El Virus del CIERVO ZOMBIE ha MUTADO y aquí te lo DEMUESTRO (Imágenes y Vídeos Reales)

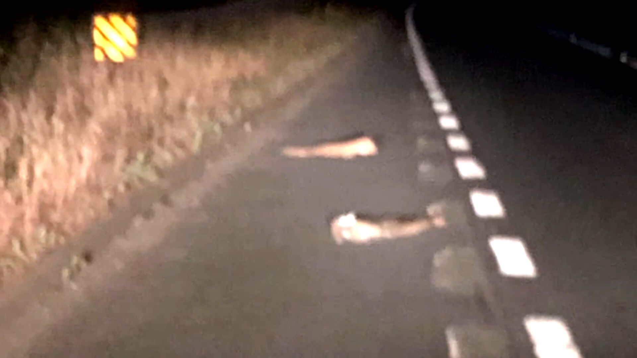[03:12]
por lo que queda descartado que alguien haya hecho eso. Pero aunque pensemos por lógica que una persona atropelló al ciervo, es imposible, ya que no es posible mutilar a un venado o ciervo solo por atropello.